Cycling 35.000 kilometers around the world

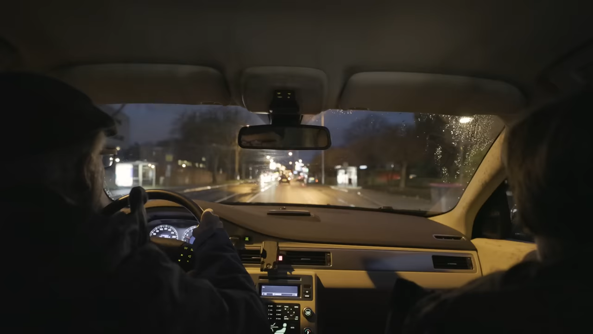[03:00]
We left my hometown early morning in the darkness towards Amsterdam.